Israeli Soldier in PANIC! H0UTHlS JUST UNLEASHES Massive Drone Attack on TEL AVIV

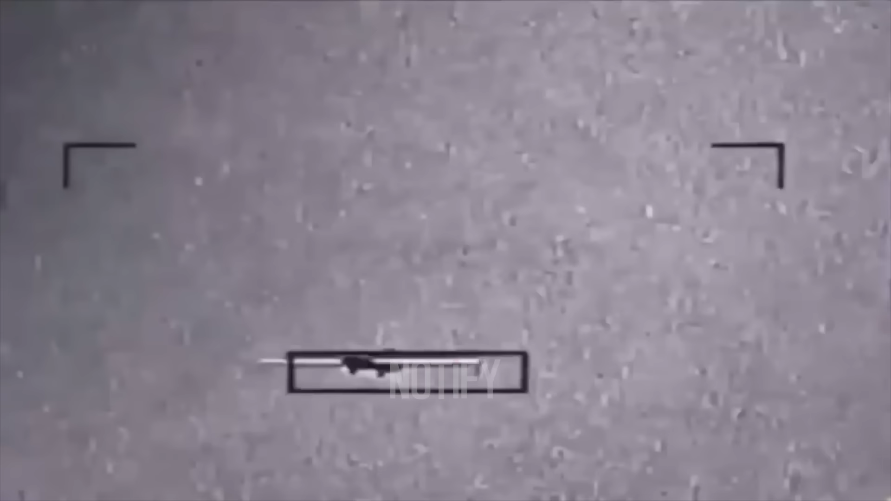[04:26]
This drone is one of the longest used drones by the Houthis,